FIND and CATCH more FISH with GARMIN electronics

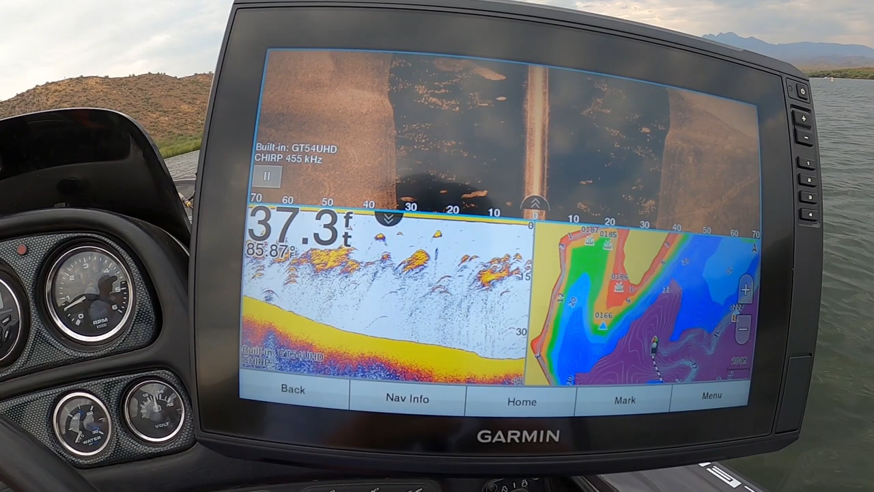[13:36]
On screen: depth 37.3 ft
So you can see a lot of bait fish in the area. What we're gonna do is we're gonna run over this grass point here, just kind of follow some of those edges.
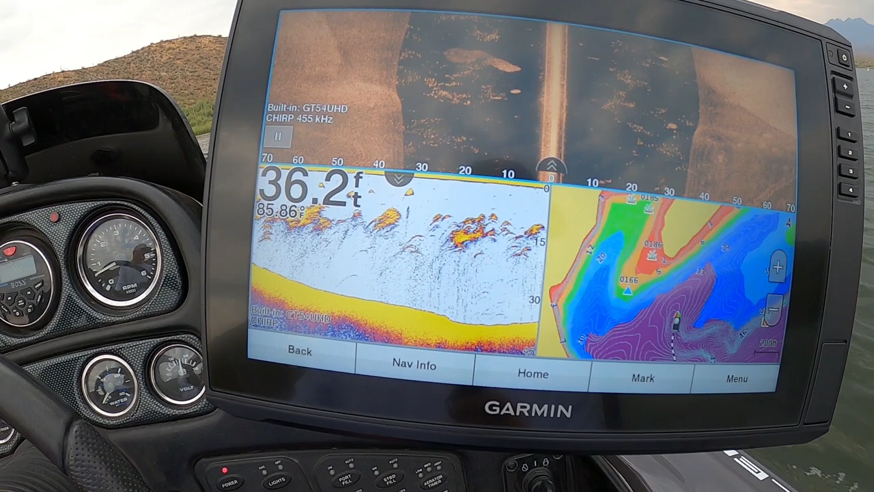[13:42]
On screen: depth 36.2 ft, water 85.86°F
Grass point here.
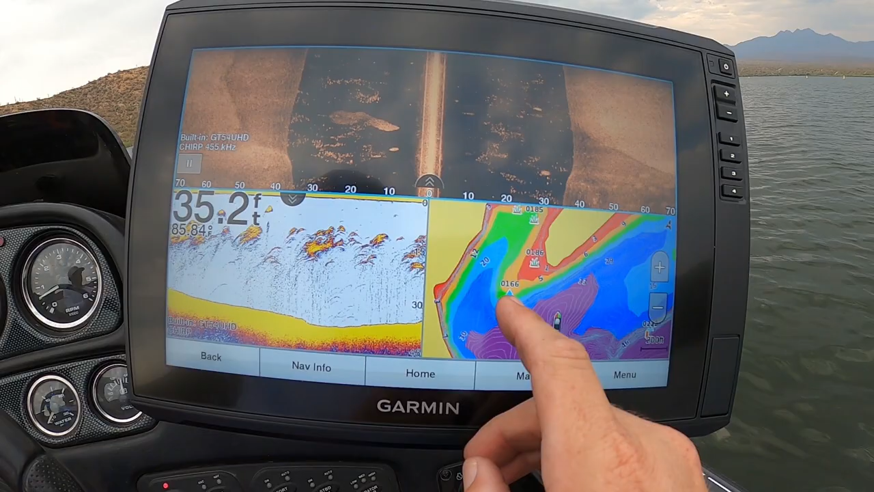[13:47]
On screen: depth 35.2 ft
I have a little waypoint there. It's pretty shallow, but there's still there's just a lot of bait, a lot of activity in this area. Probably a really good yellow bass spot if you fish for yellow bass,
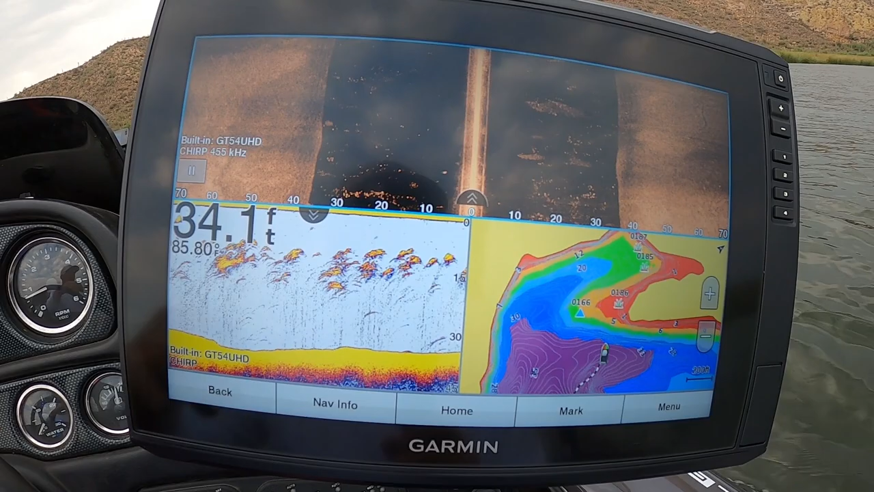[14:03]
On screen: depth 34.1 ft
but we're just gonna keep on cruising. I like to, when I'm just riding around, I like to have my side scan, my 2D, and my mapping all in one page.
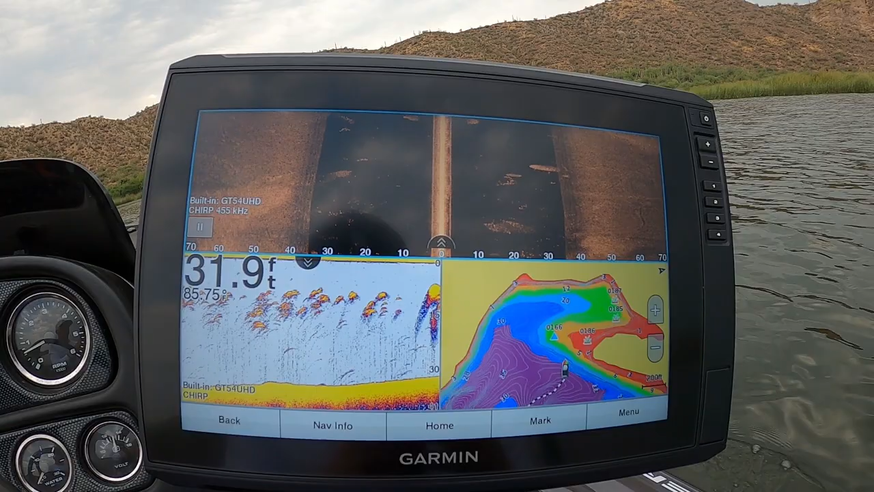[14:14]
On screen: depth 31.9 ft
I can swap back and forth. But it's just the way I like it. I'm about to roll over the grass point here.
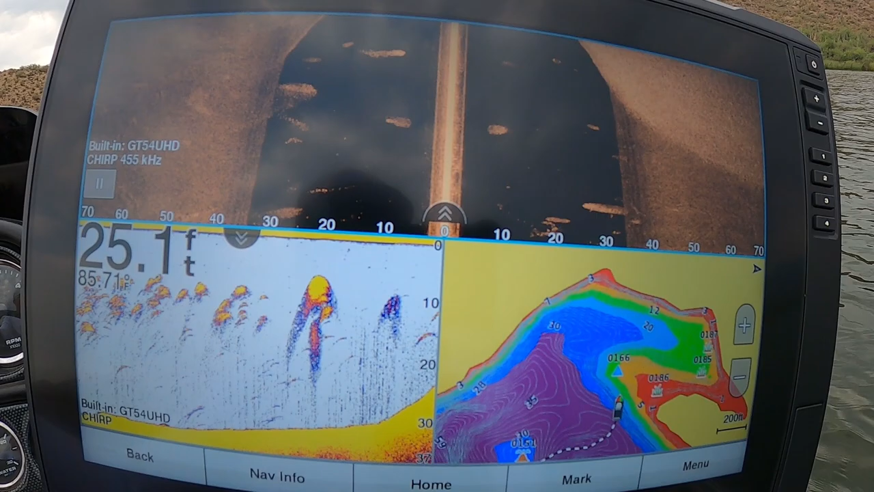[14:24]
On screen: depth 25.1 ft
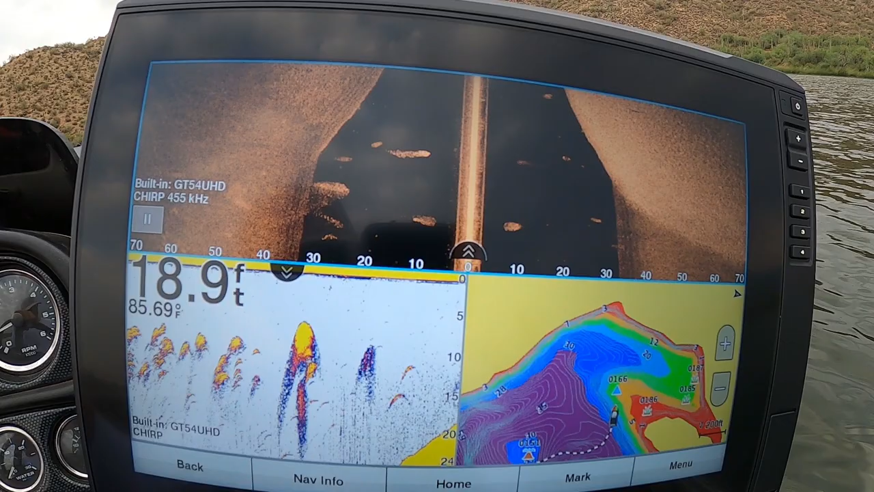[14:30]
On screen: depth 18.9 ft, water 85.69°F
So there's a nice fish right there. Got a couple.
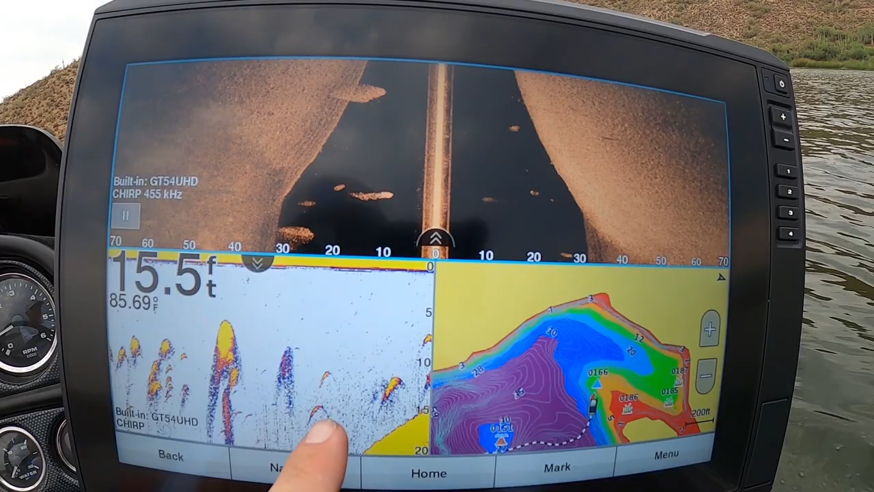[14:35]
On screen: depth 15.5 ft, water 85.69°F
Those could be bass. Those are bass. Those right there are bass. Should be anyways. You can kind of see on the.
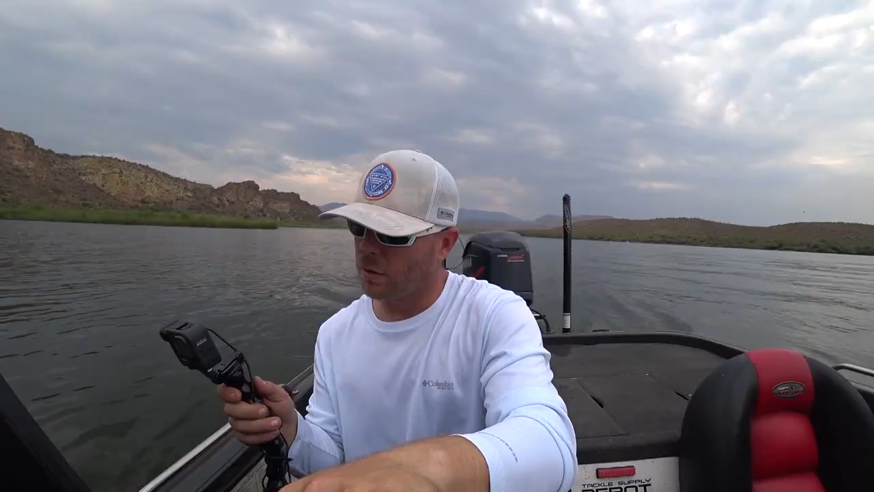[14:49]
Guys, so here's another pretty well-known spot here, kind of a big long point
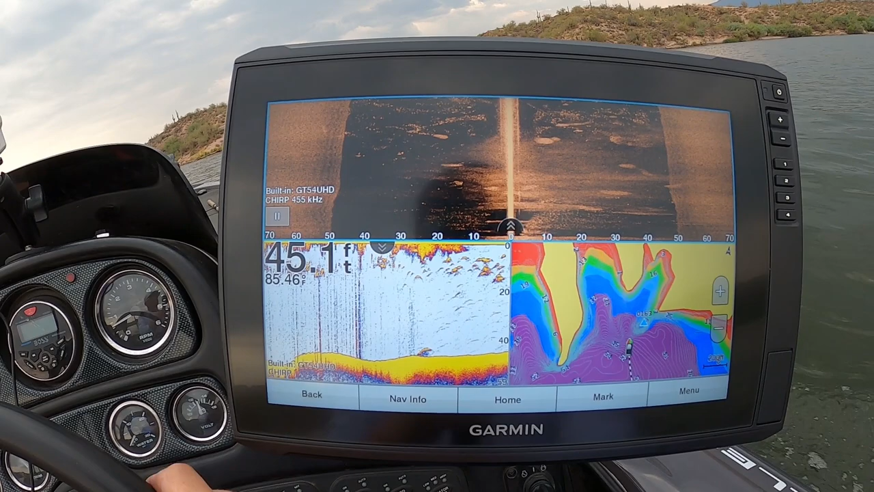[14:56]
On screen: depth 45.1 ft
right here. A lot of bait fish on the side imaging.
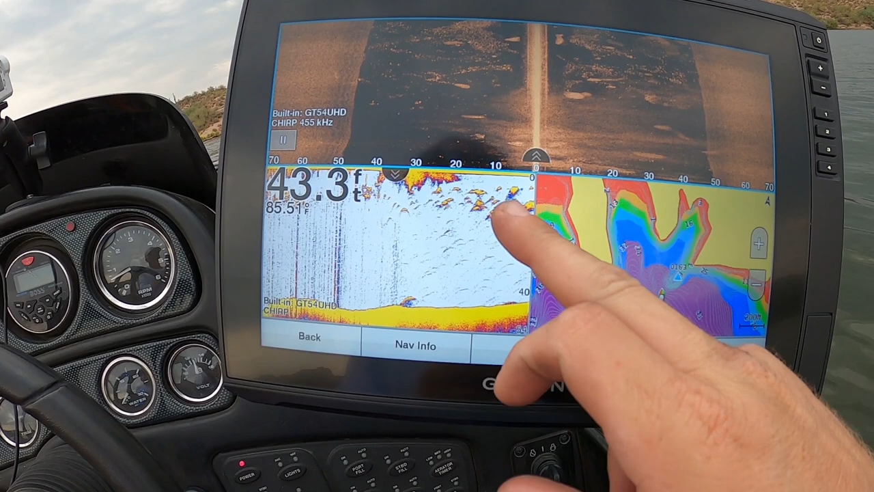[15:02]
On screen: depth 43.3 ft
You can see a lot of bait on the 2D.
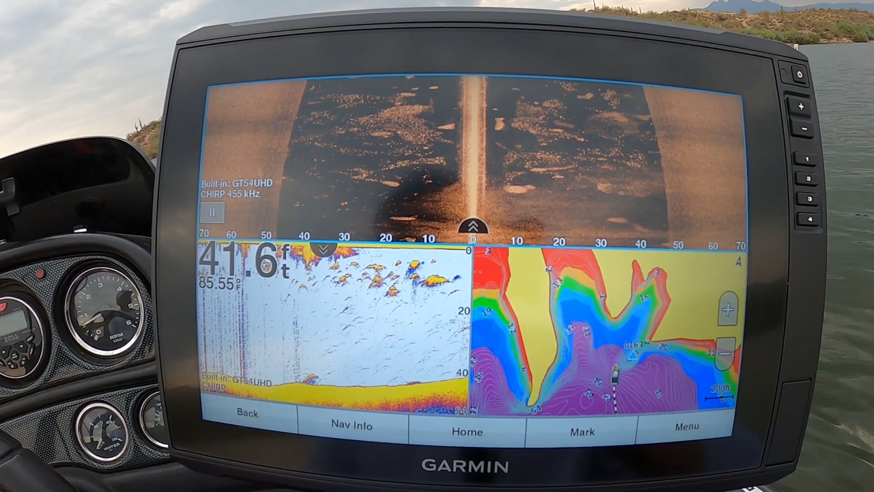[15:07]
On screen: depth 41.6 ft
Just kind of scrolling through, seeing if we could find anything good here.
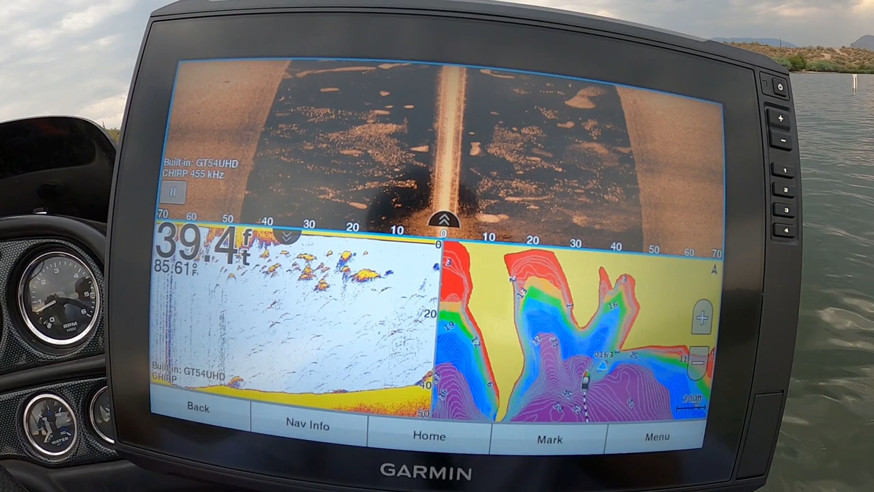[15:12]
On screen: depth 39.4 ft
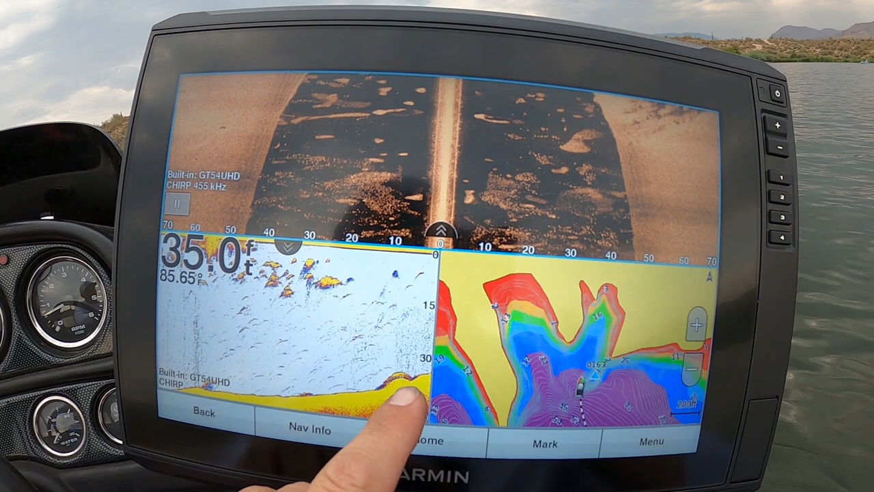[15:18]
On screen: depth 35.0 ft
Could be a fish on the bottom.